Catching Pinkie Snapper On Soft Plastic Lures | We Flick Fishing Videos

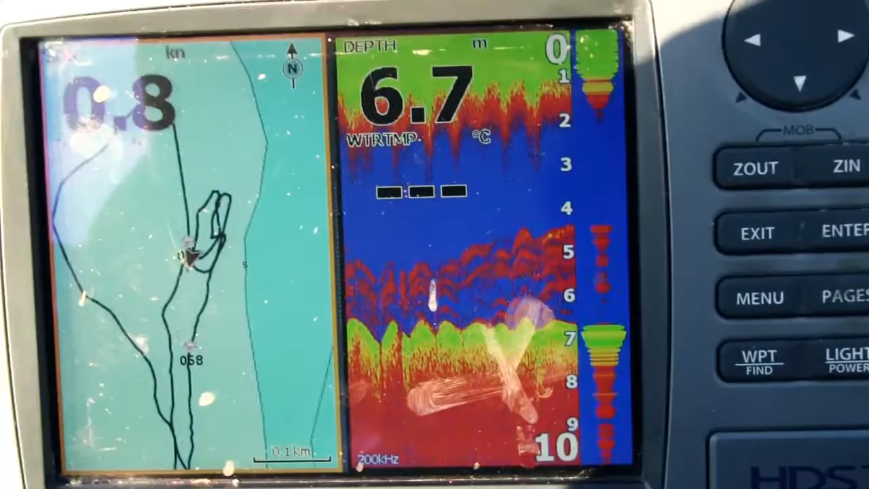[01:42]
On screen: depth 6.7 m, speed 0.8 kn
and a few little lone rangers it's basically exactly what we're looking for so i reckon we should stop up here have a flick and see if they're feeding or not i guess and hopefully hopefully we can get on them yeah all right let's go
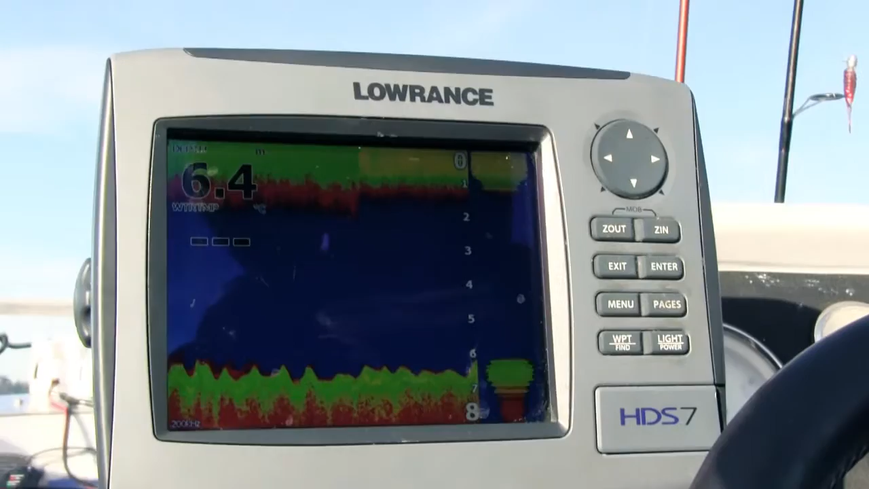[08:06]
you'll find the fish are gone so you just reposition back over and and flick over and hopefully